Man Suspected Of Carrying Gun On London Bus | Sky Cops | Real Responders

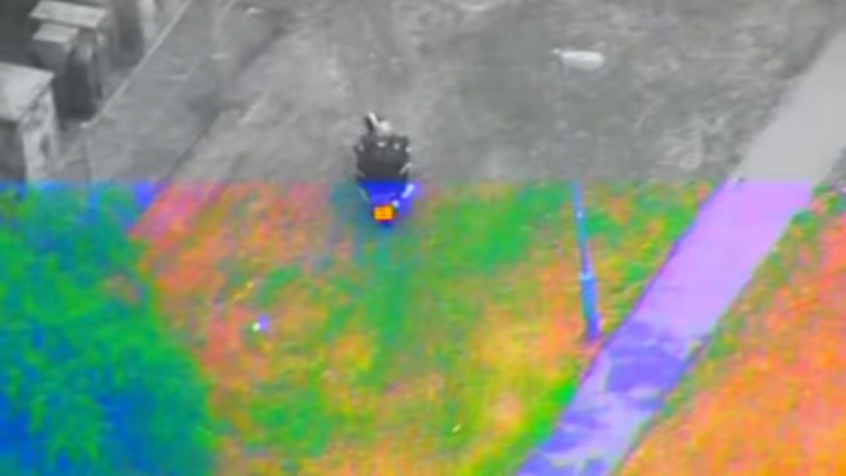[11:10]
99 going to stick around and search, see if we can find this person.
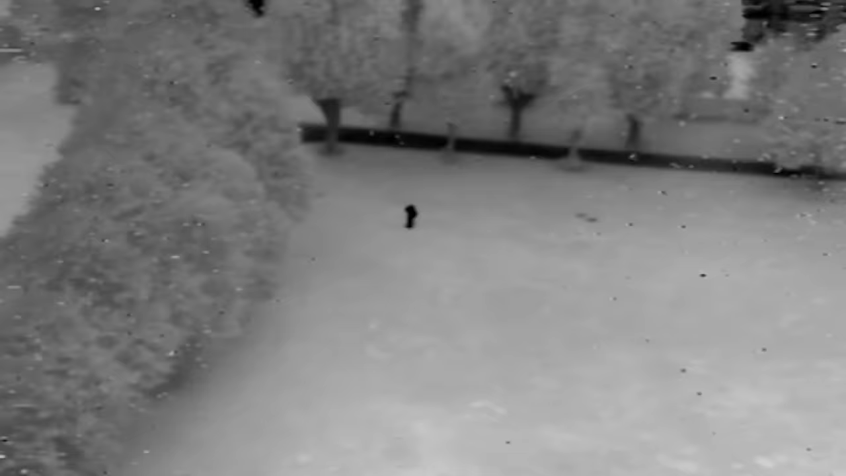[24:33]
It isn't the wanted man, but part of the police cordon which is penning him in.
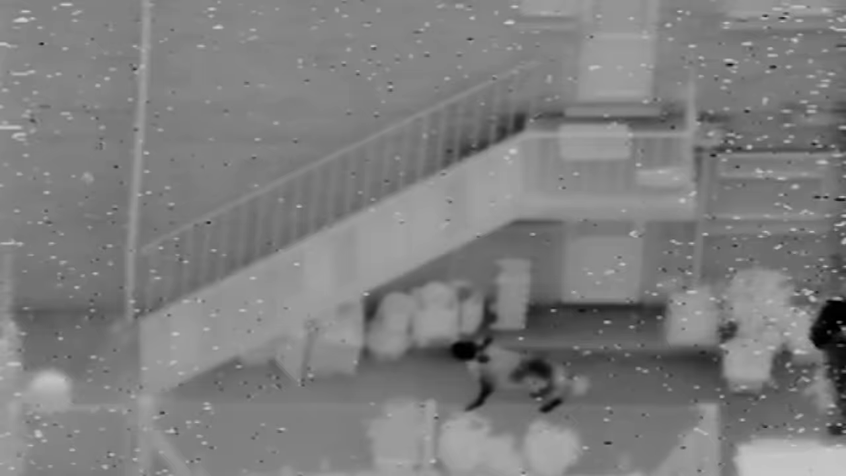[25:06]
But the dog obviously can't go up on the roof, so that's the job that's down to us then.
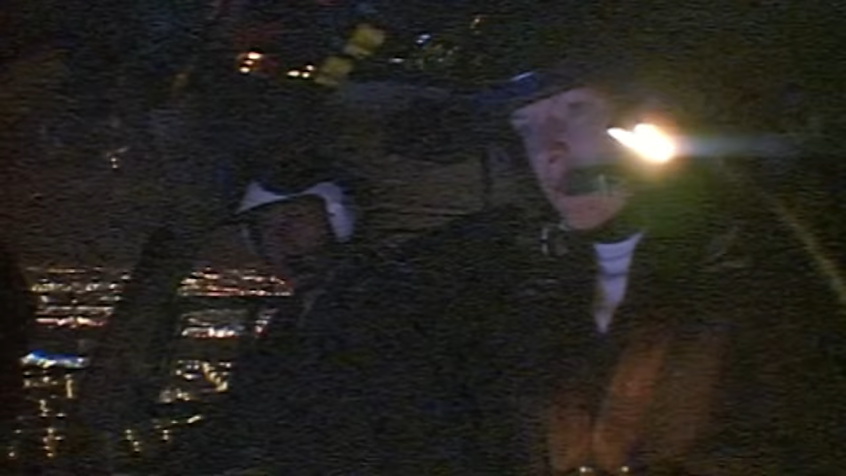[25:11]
There you go. There he is.
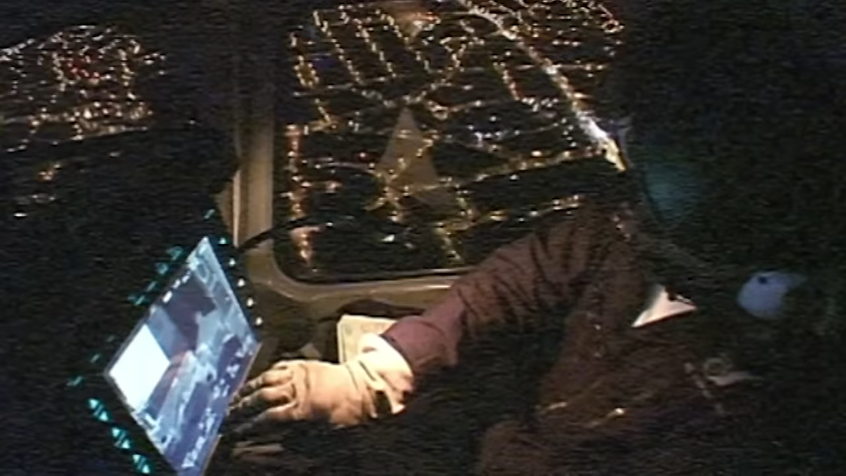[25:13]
Yep, we've got him visual. Standby.
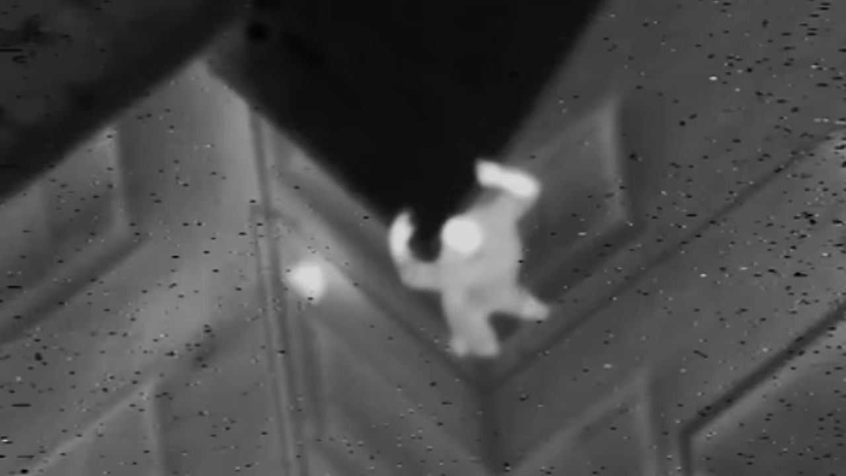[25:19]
Oh, he's like Spider-Man. I don't know if there was some ledge there. I couldn't see it on the camera, but he was just clung on the side of the building, on someone's house.
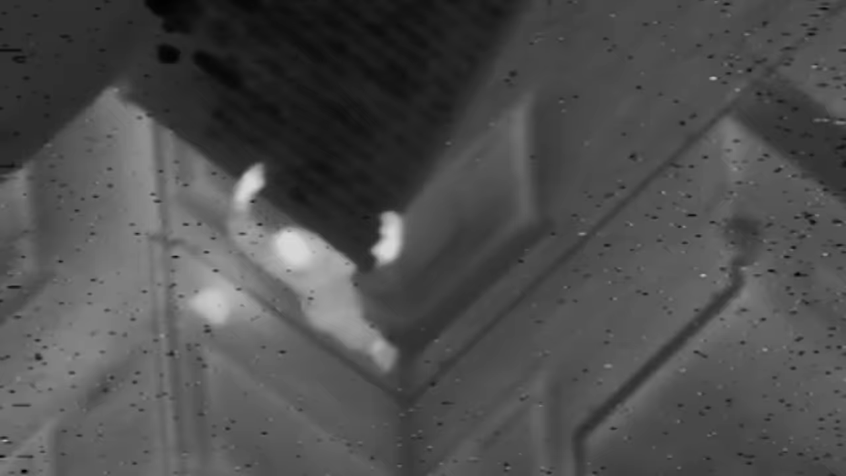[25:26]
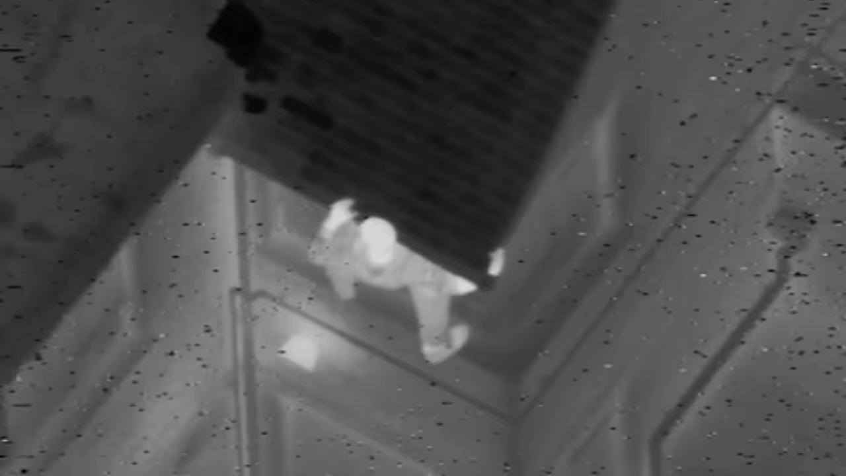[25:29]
He's making his way towards 170, the rear of 170, 18, 166, have I?
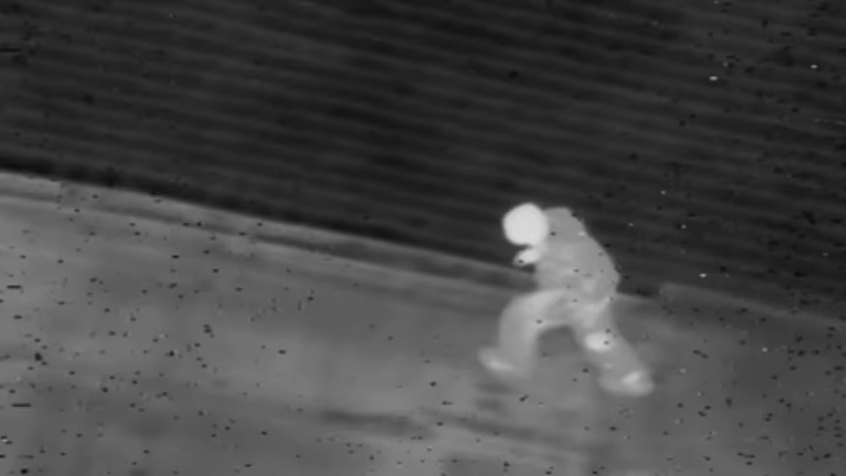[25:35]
He may not even knew we could see him.
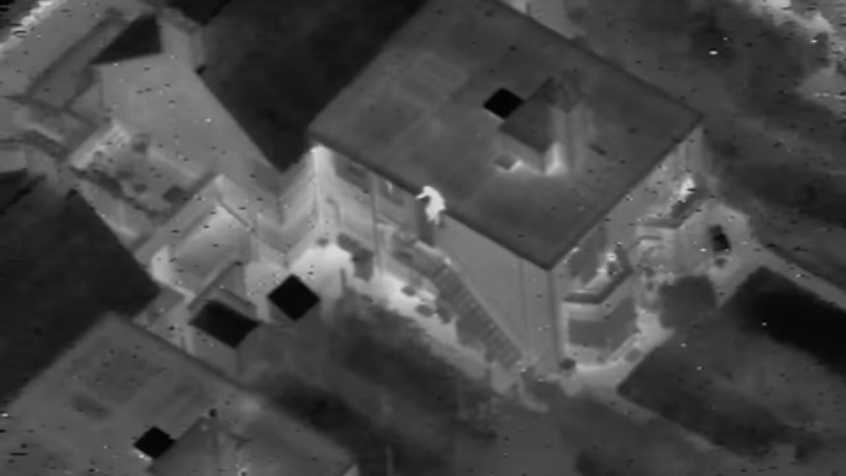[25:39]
He may have thought that he was just a dog that could see him and that's why he was going along the roof. Golf Zero, if you can make your way back out into the park, he's now back down to garden level.
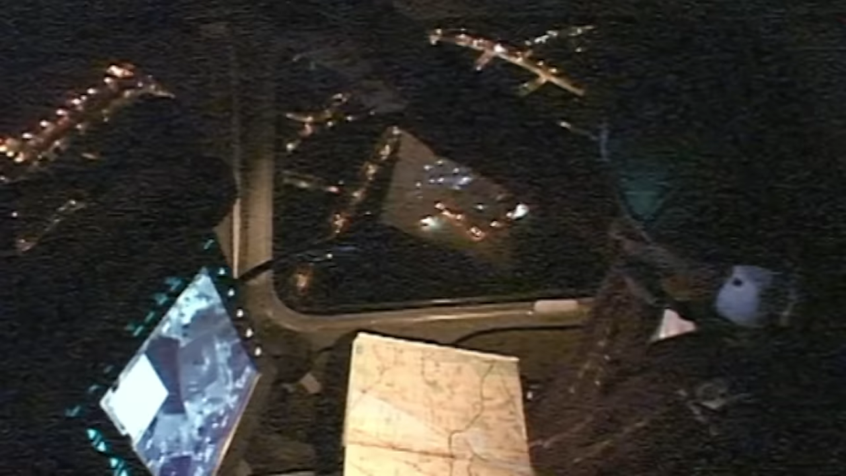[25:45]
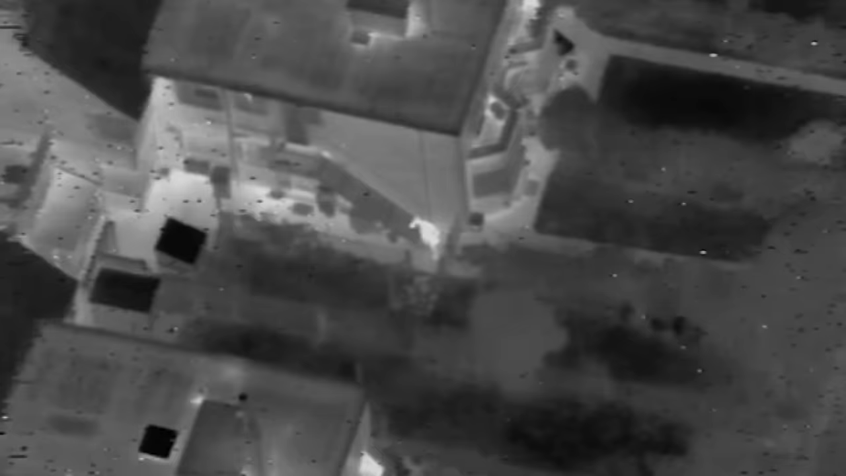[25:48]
Two gardens away from you, towards the helicopter. Right, garden hopping now.
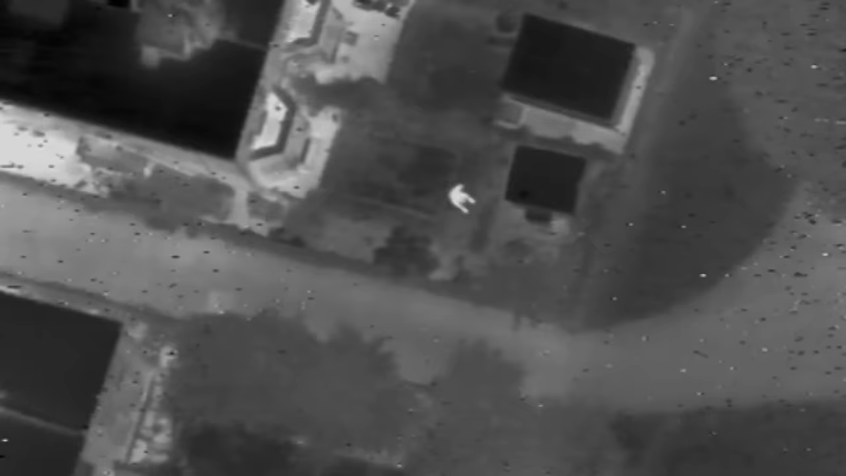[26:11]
There's an alleyway that opens up between the houses. He's going to come out there. Stand by.
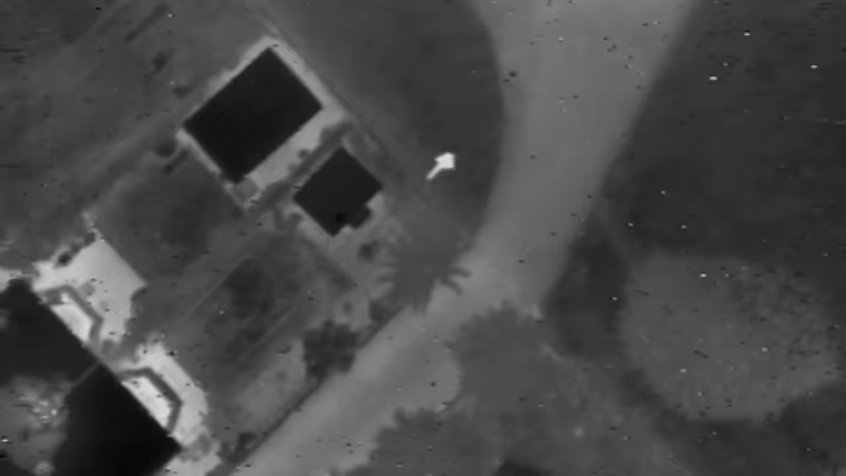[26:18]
He's now into the park. Dog Van, he's into the park running south.
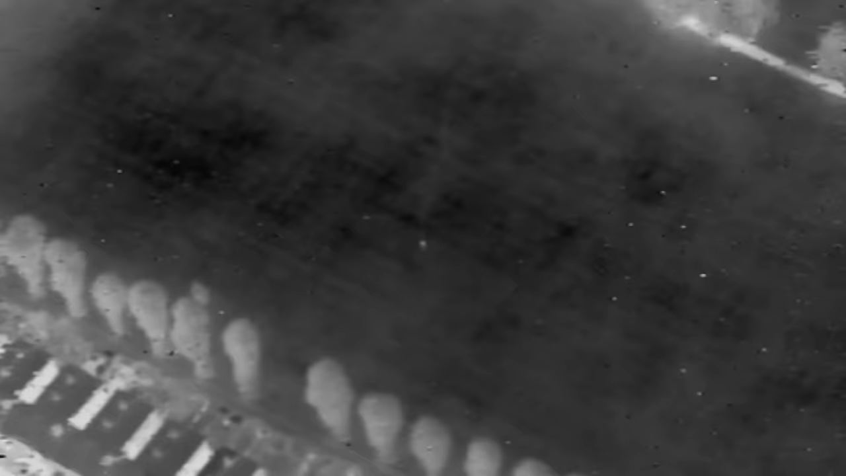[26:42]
Yeah, he's now crossing the park, still going westbound.
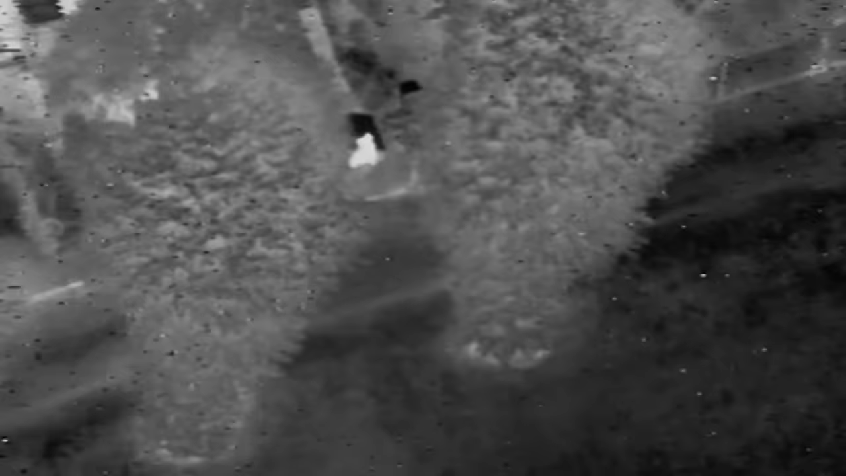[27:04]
He's about there. He's just gone into back garden. The units to Car Road, please. This is where they want him.
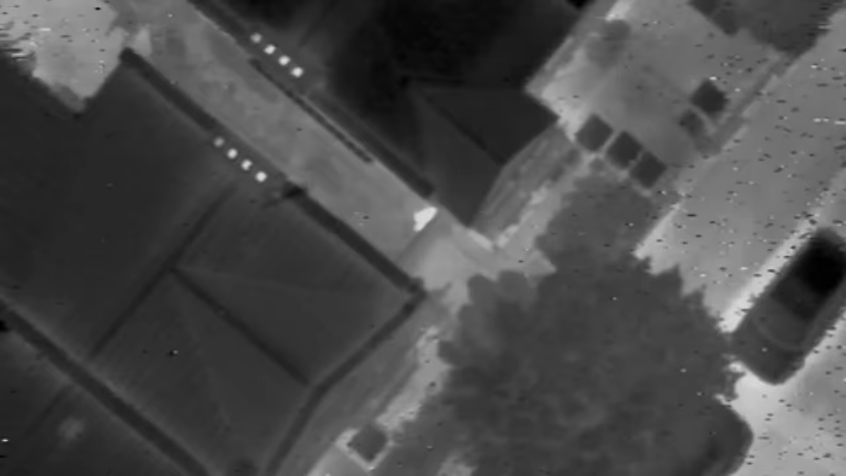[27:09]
Yep, he's number 186. 186 Car Road is where he's near. But house numbers are not something the ground cops can see easily.
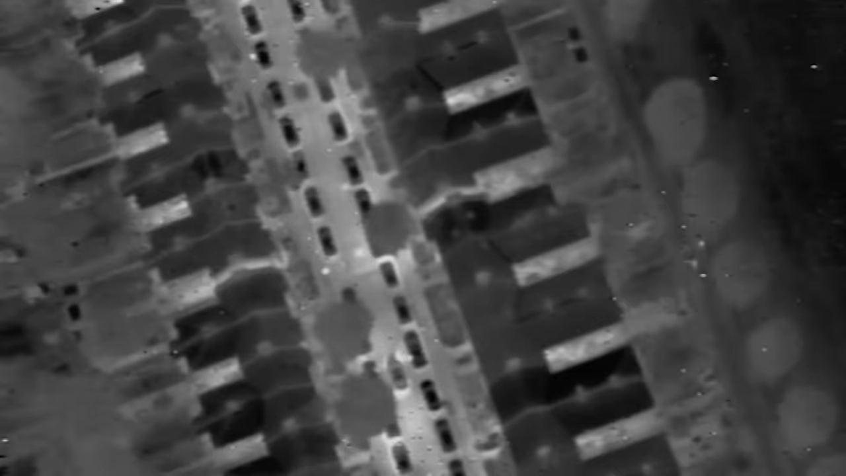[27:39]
Look to your left, there's a split in the houses.
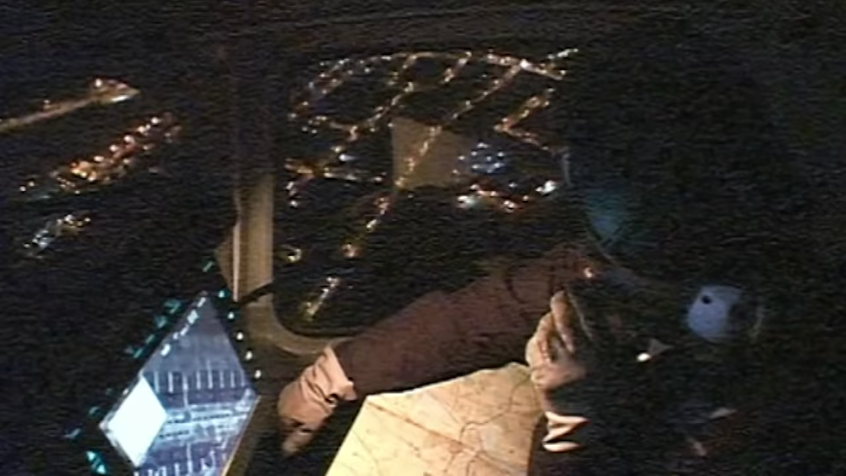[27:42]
It's between there. Right, stop, stop, stop, stop. Over that back garden, there's a split in the houses.
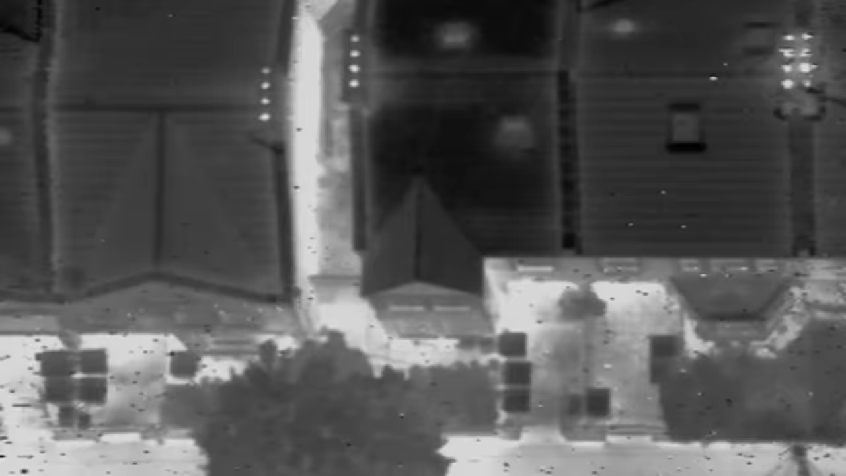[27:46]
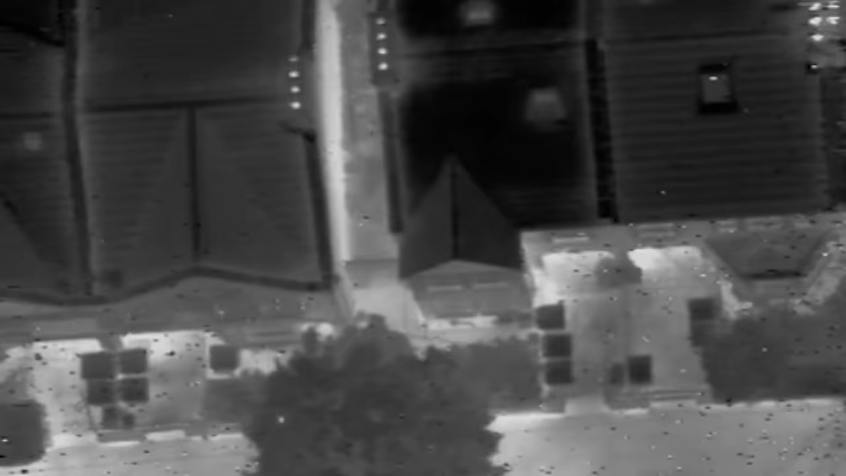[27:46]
It's held there, brother. The man's now being held by the dog handler. Yeah, unit 99.
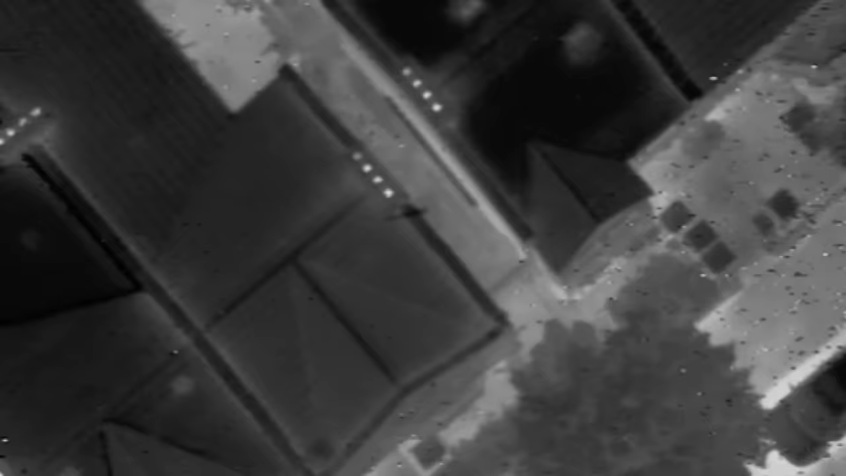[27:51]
The male has been detained out the front.
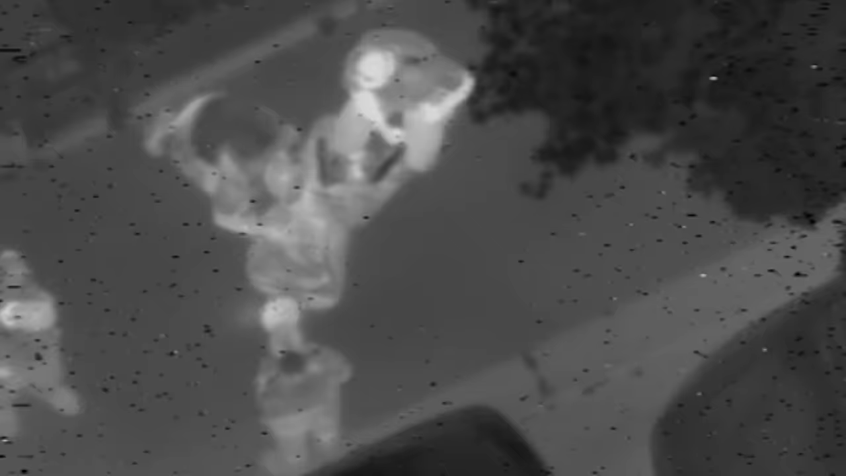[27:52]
He's been detained out the front, brother. He thought the coast was clear.